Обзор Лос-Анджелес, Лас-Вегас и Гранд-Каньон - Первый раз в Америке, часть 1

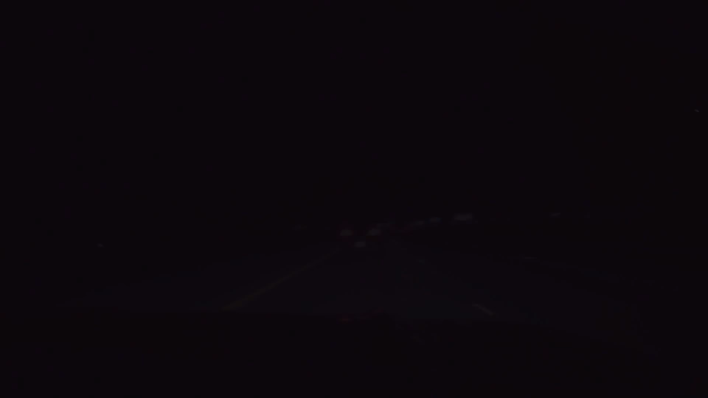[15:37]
Скорость держали приличную, едем хорошо. Я считаю, доедем быстро, доехали.
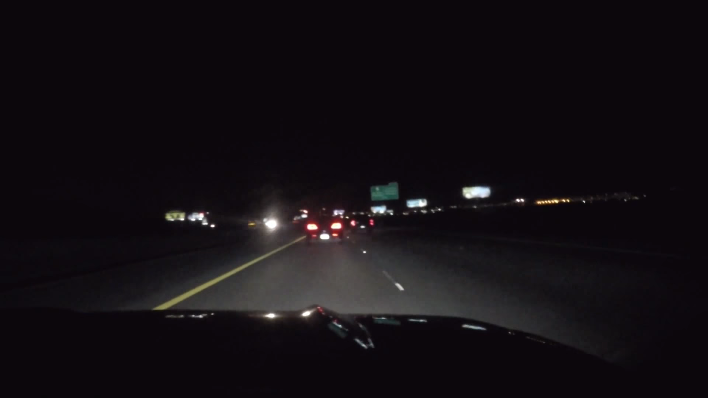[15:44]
Ну что, Лас-Вегас, штат Невада. Прощай, Калифорния. Здравствуй, Невада. Что нас там ждет? Страшно представить. Вот, собственно говоря, панорама вечернего Лас-Вегаса. Да. Вот говорят, маленький-маленький город. Огни, честно говоря, очень много.